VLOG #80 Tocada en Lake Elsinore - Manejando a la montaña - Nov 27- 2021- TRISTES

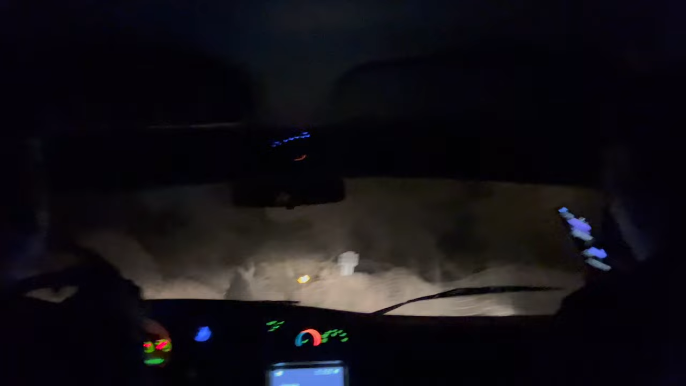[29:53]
Güey, cuando llegas a la entrada ahí de la Ortega, hay un portón, como un portón que está abierto, que dice el potrero. Ahí le das derecho. Aquí la solo a caballo. Es un poquito de terracería, güey. Y no, está cerquita, güey. No. Ahí luego es aquí en la entrada, nosotros estamos aquí. ¿Dónde chingados vamos, pues? Yo creo que será para allá. pase. Pero me déjate en esta parte.